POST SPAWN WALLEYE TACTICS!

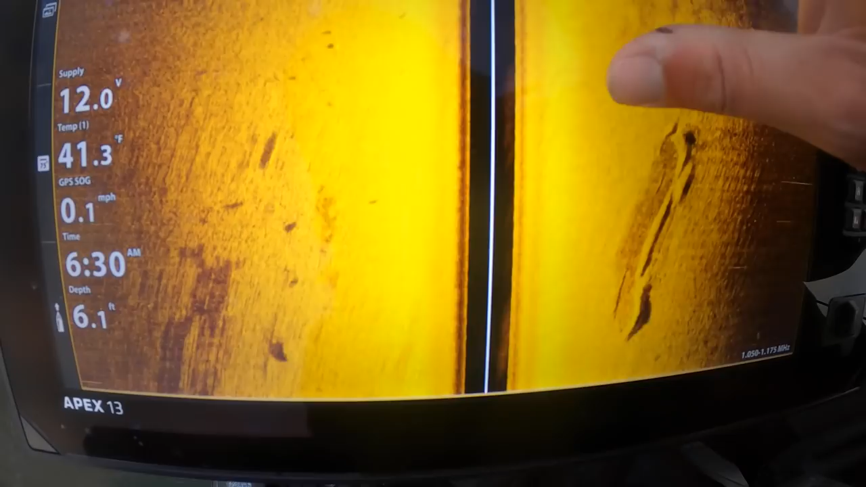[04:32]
On screen: depth 6.1 ft, water 41.3°F, speed 0.1 mph
and then greg let's get you on rip and wrap you guys can see here this pot of fish that we just spot locked on and marked when we were going down in this little pod there's one two three four five six individual fish we had a little bit of a hard bottom you know like difference in the bottom here the hard bottom little soft
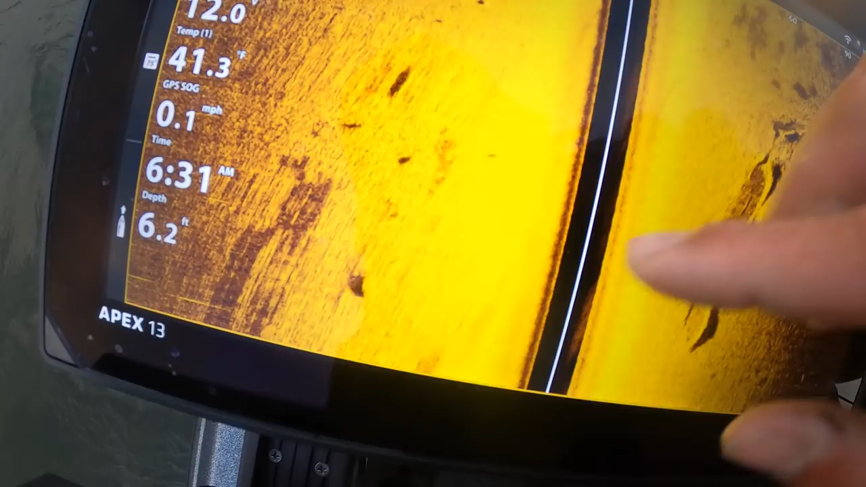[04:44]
On screen: depth 6.2 ft, water 41.3°F, speed 0.1 mph
bottom spot there but always be watching this
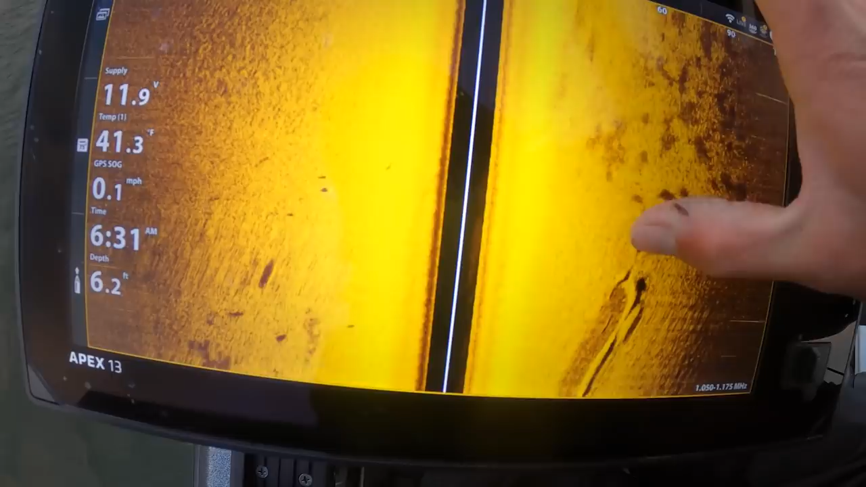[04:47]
On screen: depth 6.2 ft, speed 0.1 mph
stuff as soon as i saw that we spot locked and i hooked up right in this area behind the boat